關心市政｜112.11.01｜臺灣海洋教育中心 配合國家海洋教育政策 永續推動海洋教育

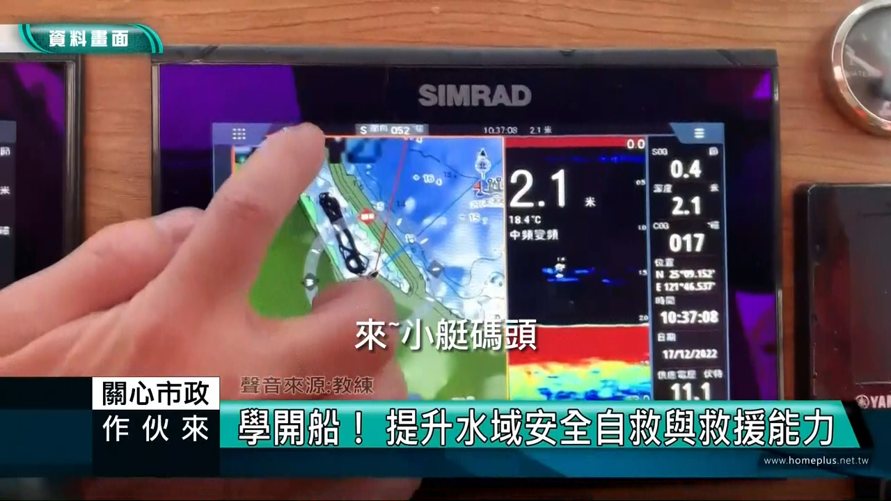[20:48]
On screen: depth 2.1 m, water 18.4°C
来，小艇码头，它的码头是一个么字形的。好，那我们这边雷达打出来，它也是一个么字形。